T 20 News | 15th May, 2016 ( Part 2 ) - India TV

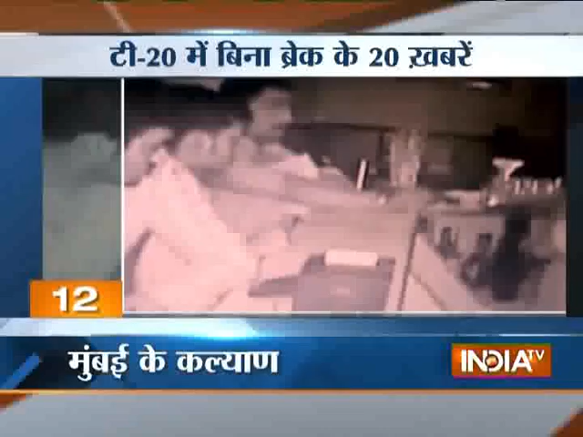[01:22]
की बोता लेकर फरार हो जाता है पुलिस आरोपी की तलाश कर रही है